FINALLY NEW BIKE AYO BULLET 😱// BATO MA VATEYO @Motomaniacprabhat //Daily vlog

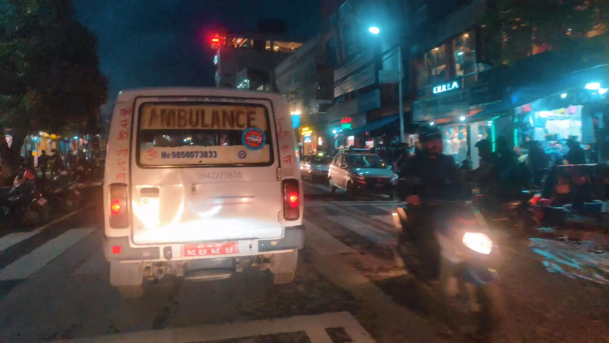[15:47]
अहिले हामी ढुक्क पारामा हिँडिरहेको छ, हल्का जाम हुन्छ क्या यतातिर फेरि।
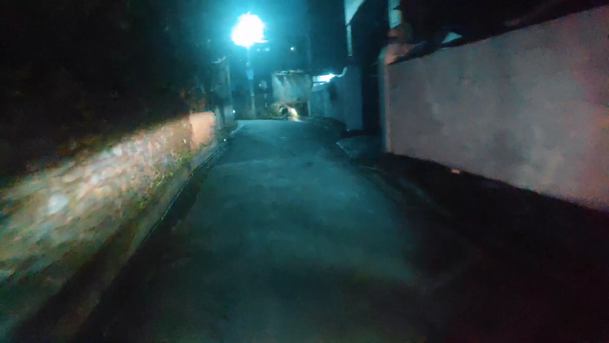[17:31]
लगडा यो हो कि मेन गल्ली हो,
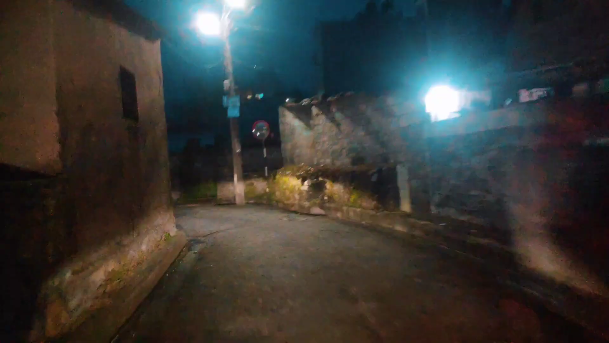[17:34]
यहाँ मेन एक्सिडेन्ट हुनसक्छ पारी लाइट हेर्नु भनेन, मैले भनेको थिएँ कि थिएन नि केटा, मैले भन्ने कुरा सही हुन्छ केटा हो।
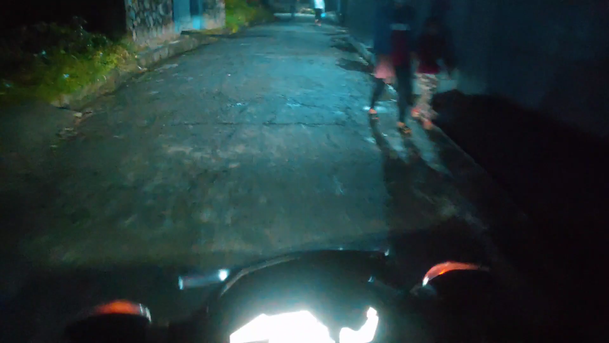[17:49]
रात परिसक्यो केटा, ल अहिले चाहिँ हामी राइडमा भ्लग गर्दैछौँ।